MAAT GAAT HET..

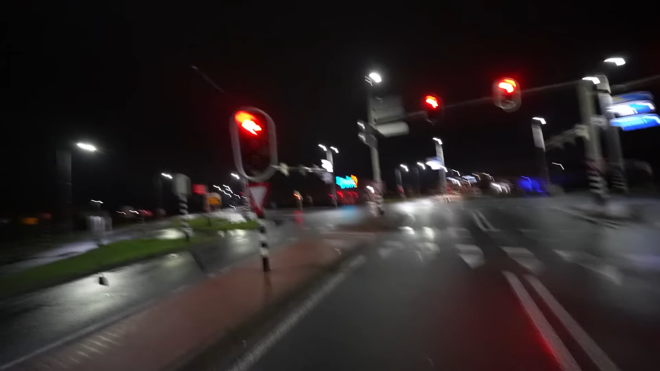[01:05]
We staan hier voor de stoplicht. Oh, wat? En over 3 uurtjes zijn we in buitenland en dan weten jullie dat er gewoon geen verkeersregels meer gelden, want dan zijn we in het buitenland.